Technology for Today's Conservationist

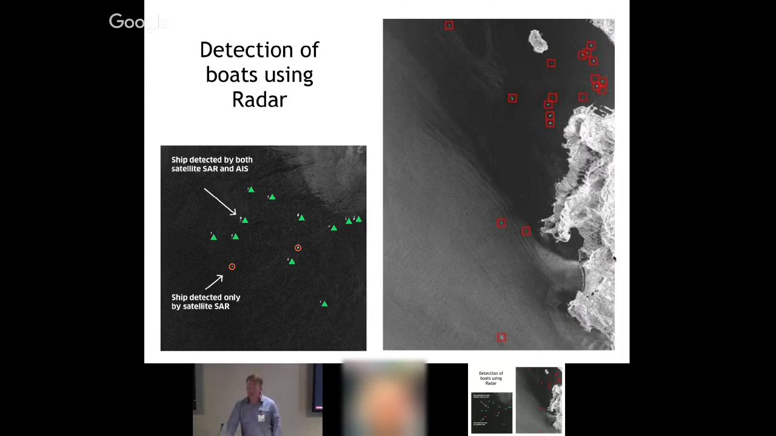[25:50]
can you can really uh easily pinpoint boats and this has been helpful for illegal fishing lidar can be used which is laser being sent from a plane to be able to penetrate through vegetation this is actually in kruger
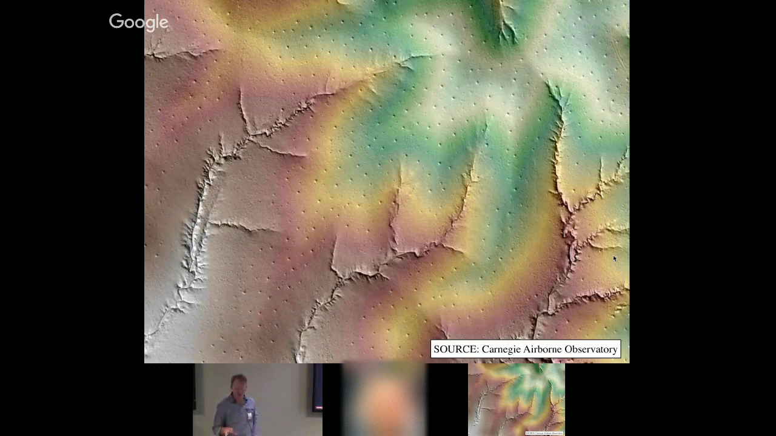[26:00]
national park where they're they're mapping the just a distribution of termite mounds so those small mounds that you see there are actually termite mounds um so we're able to map things
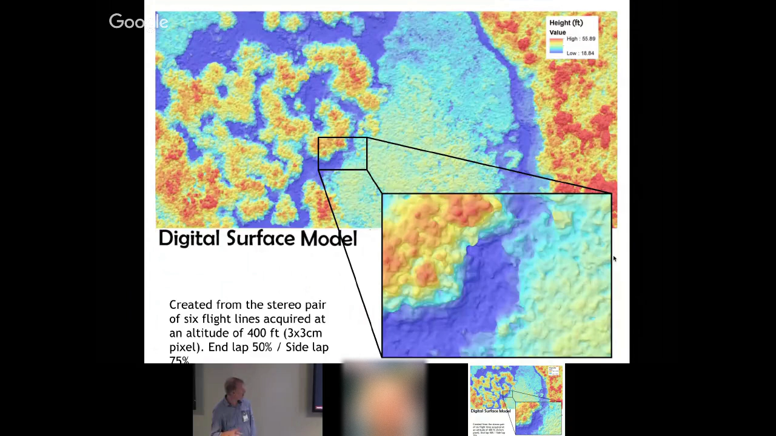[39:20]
of uh of the vegetation and be able to use that to as a baseline to to look for change in the future